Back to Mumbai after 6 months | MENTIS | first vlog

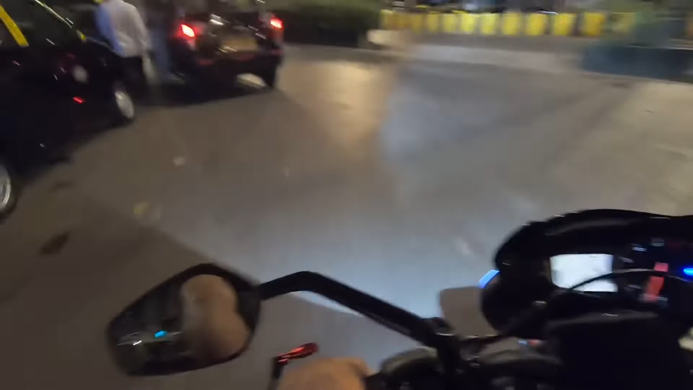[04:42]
एंड सिंस इट्स नेकेड स्पोर्ट्स तो थोड़ा डिज़ाइन का एस्थेटिक्स भी दिमाग में रखना था। सो आई ऑप्टेड HJG का मिनी ड्राइव। मैं बताता हूँ, मैंने वो जो अगर सामने आपको दिख रहा है वहाँ लगाया एंड काफ़ी ब्रिलियंट लाइट है इसकी। दिस इज द हाई बीम।
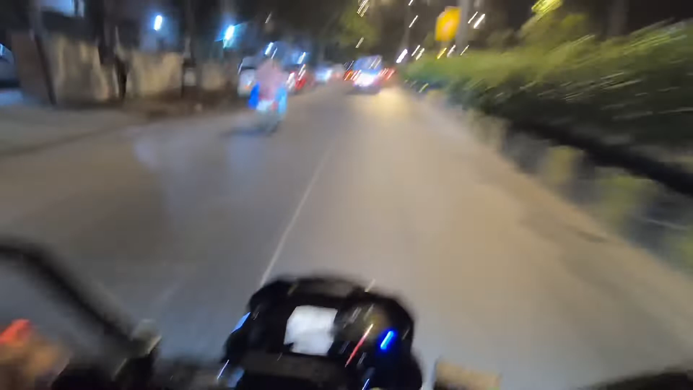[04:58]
अभी क्या है कि फोन लाइट्स वगैरह काफ़ी जले हुए हैं, तो इसलिए कुछ पता नहीं चल रहा।
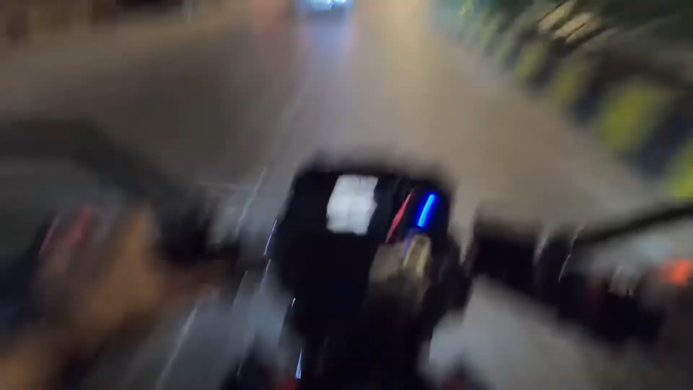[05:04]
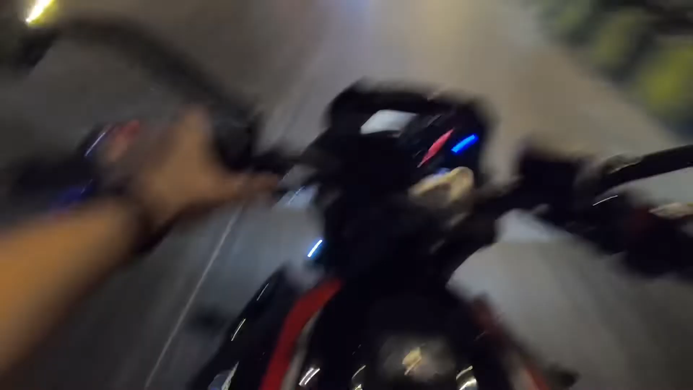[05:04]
एंड मुझे लो करना तो ये येलो में भी कन्वर्ट हो जाता है, तो आप देखिए येलो आगे जो पता चल रही होगी आपको,
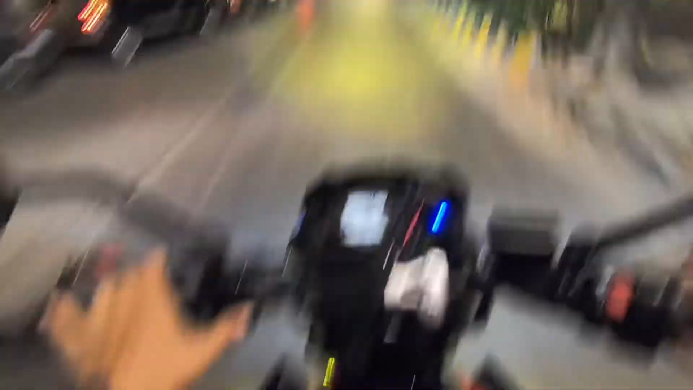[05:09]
बिकॉज वाइट तो मिक्सअप हो जा रही है एंड दिस इज येलो। सो इसका इतना अच्छा थ्रू है ना, एंड वर्थ द मनी। आई पेड इसका कुछ 1800 bucks विद द क्लैम्प एंड वर्थ पेइंग।
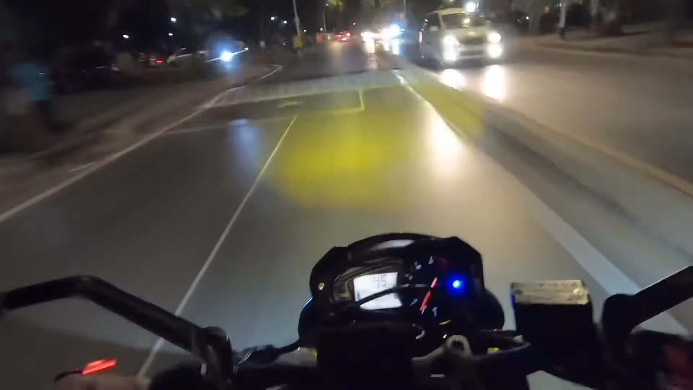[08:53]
आहा मजा आ गया, यस। अभी आई विल ट्राई टू एक्सप्लेन इसमें, अभी मेरी बाइक का भी हाई बीम है, अब मैं HJG का भी हाई बीम ऑन करता हूँ।
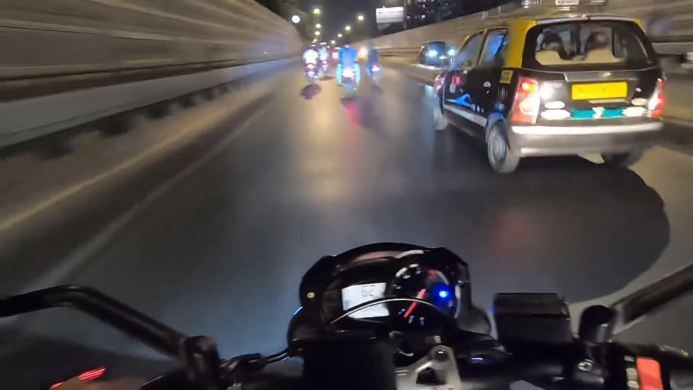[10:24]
ओ हो भाई कसम से हैट्स ऑफ है ऐसे लोगों को, देखो कैसे जिगजैग करके चला रहा है, बहुत बढ़िया बहुत बढ़िया।